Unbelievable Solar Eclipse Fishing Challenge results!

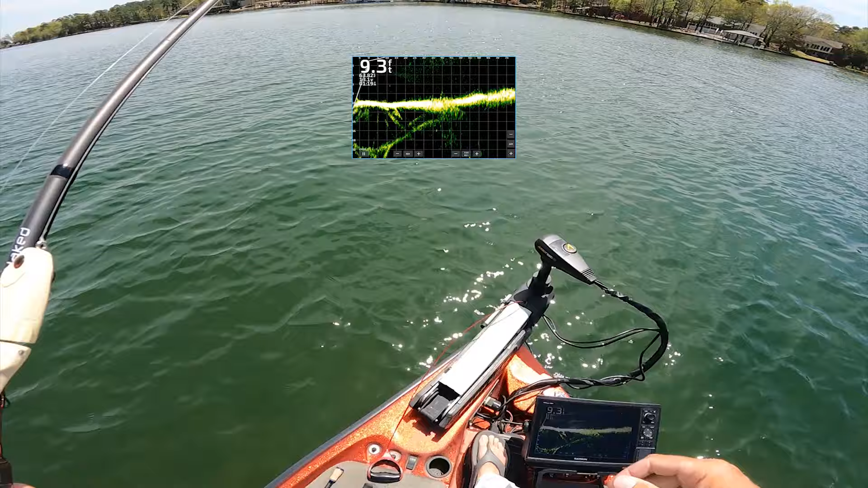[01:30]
bank I've tried two different swim baits I'm trying to fish this wind but I have found some group of fish offshore
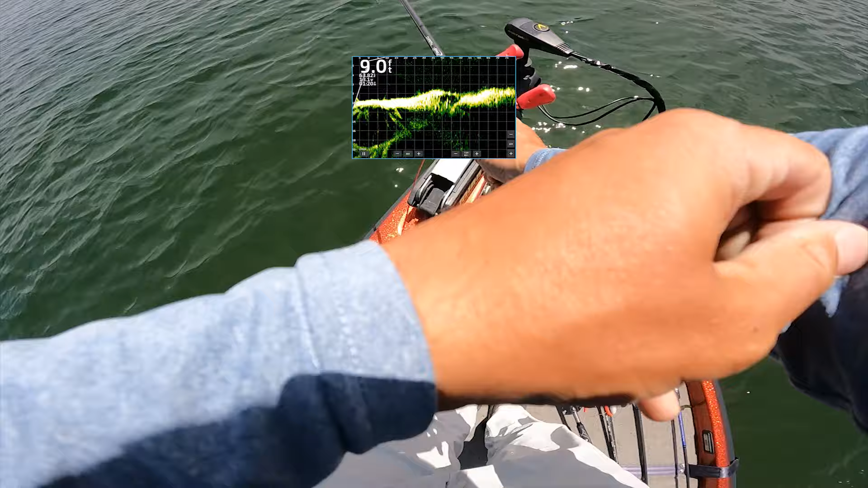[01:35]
it's gotten to follow my mag draft I'm just gonna kind of see how they react they're so tight to the bottom and then
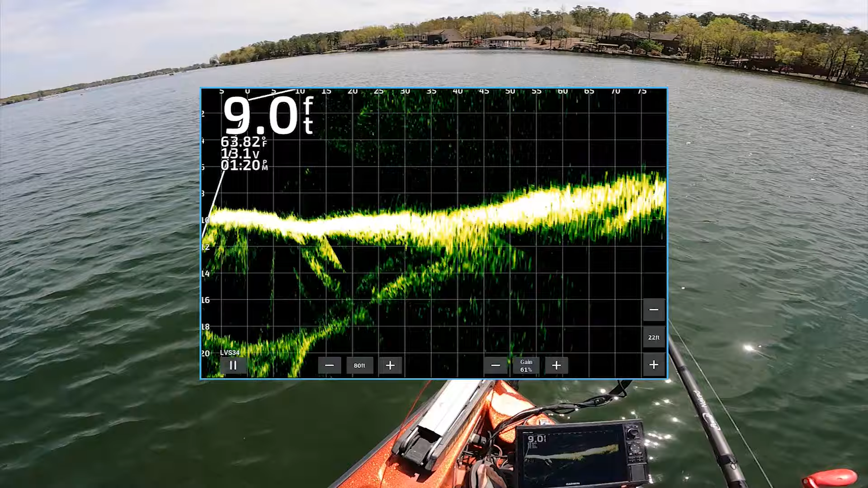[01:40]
On screen: depth 9.0 ft, water 63.82°F
some kind of went back but they they came up to this I mean a little glide bait on
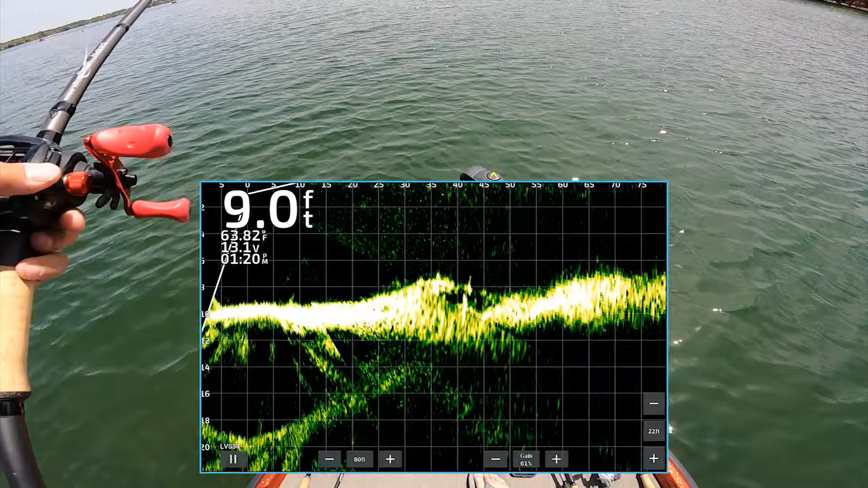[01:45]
On screen: depth 9.0 ft, water 63.82°F
here now just to see how they're gonna react that
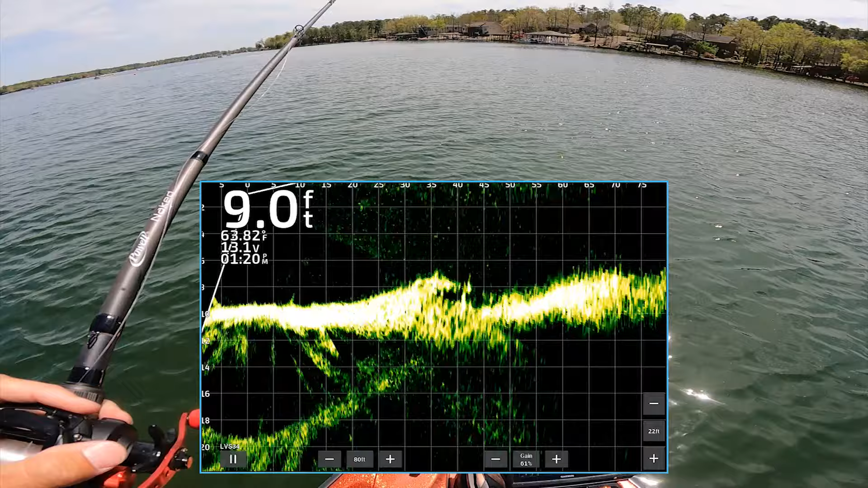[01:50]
On screen: depth 9.0 ft, water 63.82°F
mag drive pulled them off I threw a swing head at them first this glide bait does not sink
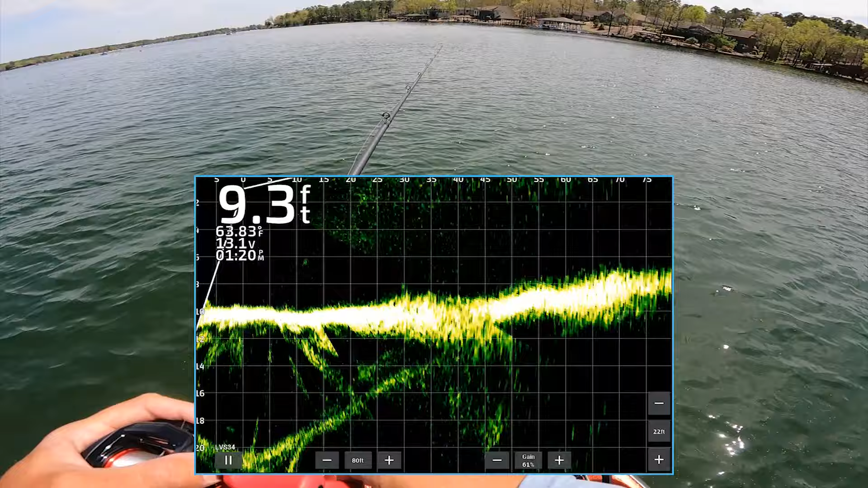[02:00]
On screen: depth 9.3 ft, water 63.83°F
fast there goes one
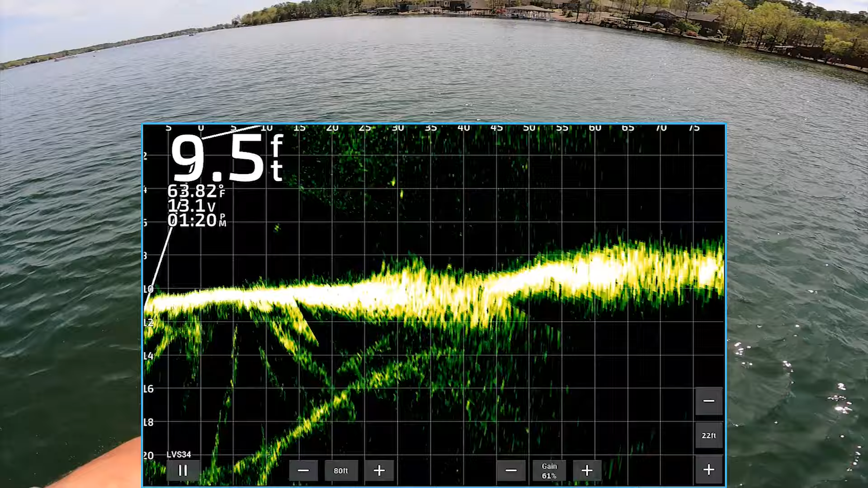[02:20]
On screen: depth 9.5 ft, water 63.82°F
oh I got them had them door but then guys as I got going